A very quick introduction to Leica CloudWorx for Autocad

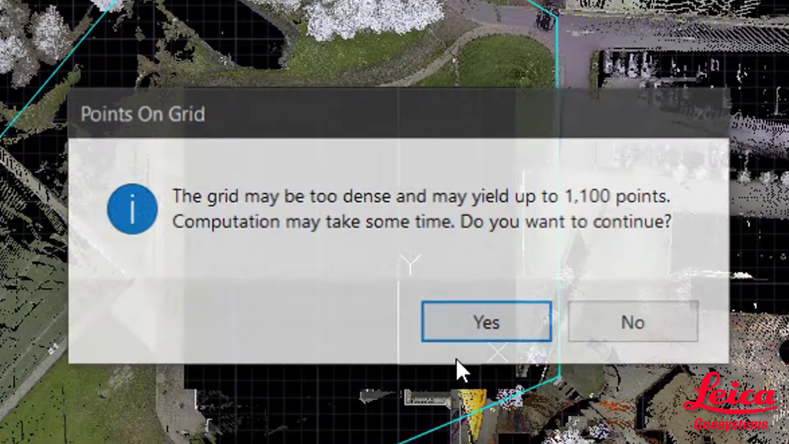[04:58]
But actually, it's a very, very fast operation. So we're just going to press OK. And this is showing real time that computation of all those points on the grid.
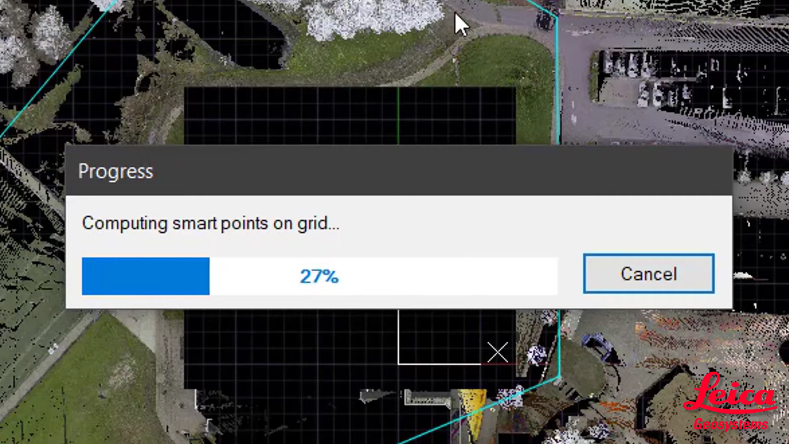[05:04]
And what we can do then is obviously once we've finished the operation is just turn off the point cloud. And you'll see that the points will have penetrated through those
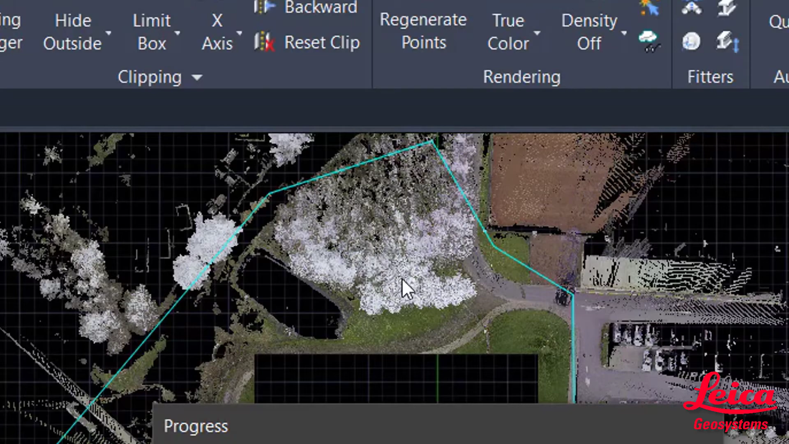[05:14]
areas of foliage to give us the lowest points in those given regions. So once that's finished, there you go.
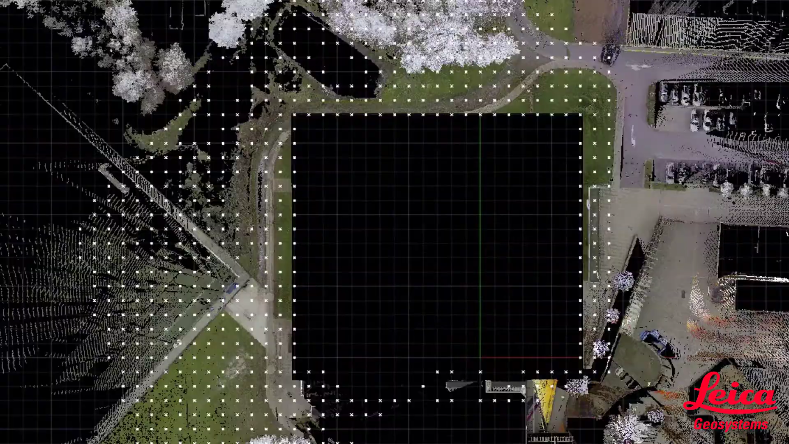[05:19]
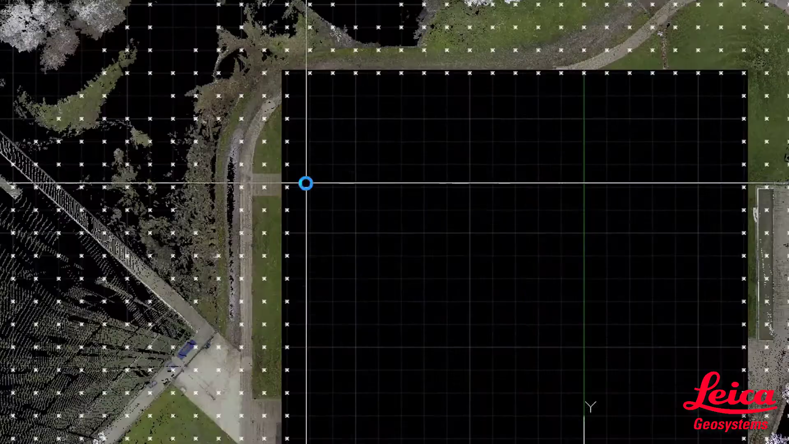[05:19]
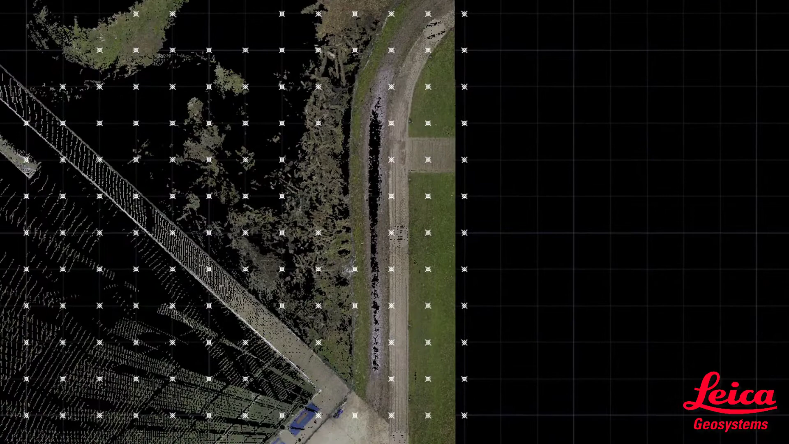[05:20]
That's all again, real time operation. There's all your Kogo points.
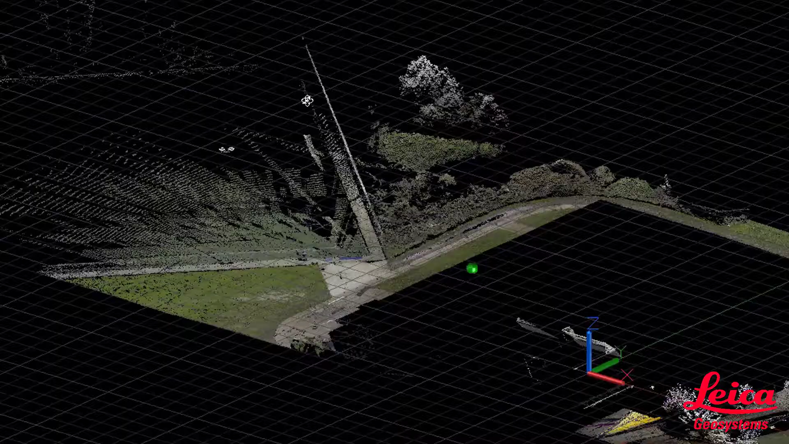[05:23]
And if we move around in 3D, you can see that they've been placed in exactly the right location.
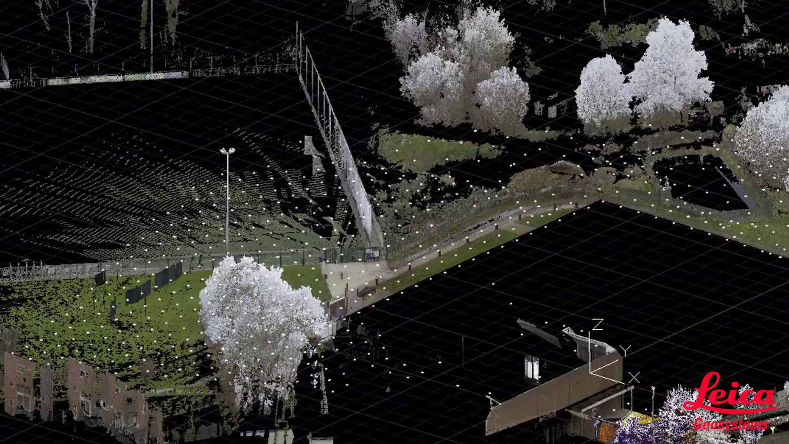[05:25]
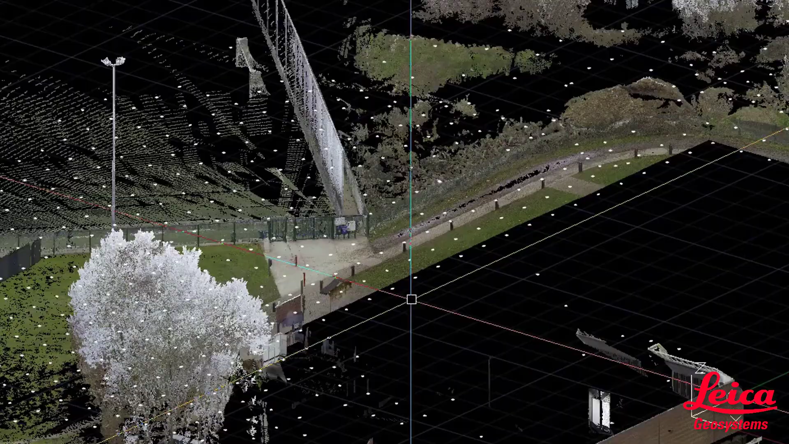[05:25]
And those ones over in the tree area have actually gone through the vegetation, as I said before. So that is just some of the basic functionality within Cloudworks for AutoCAD. There's a whole heap of fitting tools and smart picking tools within there that you can get used to.
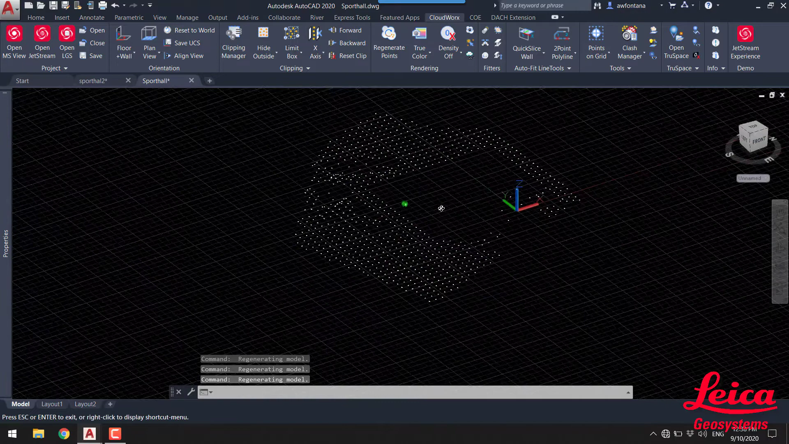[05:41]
And we'll look at these further in future sessions and webinars.
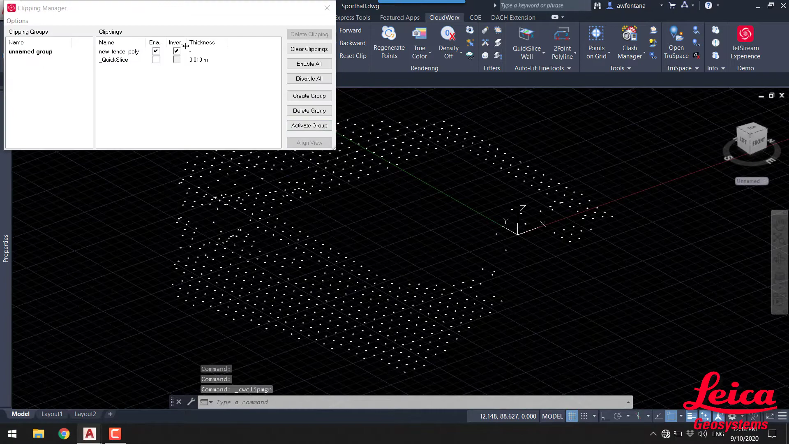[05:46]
But we can now turn that point cloud back on and you can see there's our resultant point clouds.
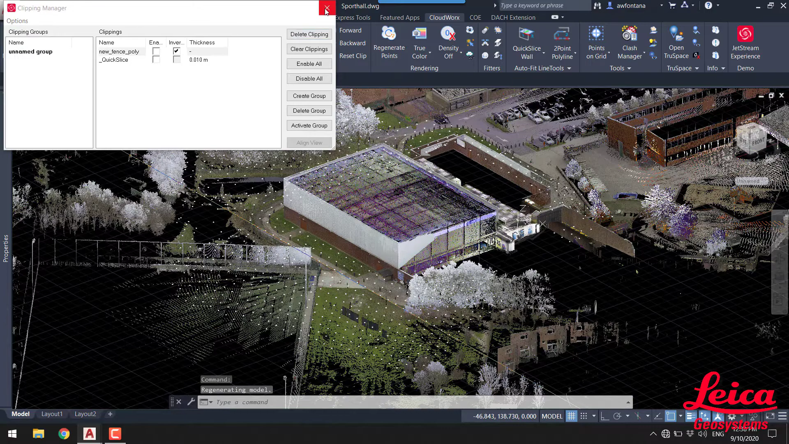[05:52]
Turn all the clips off and we're back to our project with our ground floor plan that we've created and also our Kogo points.